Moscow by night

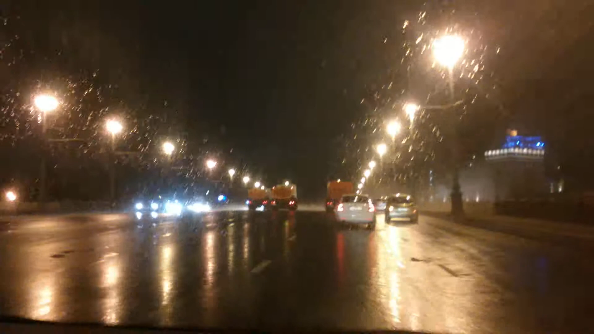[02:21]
גשם, אבל בכל זאת צריך לשטוף את הכבישים לקראת מחר.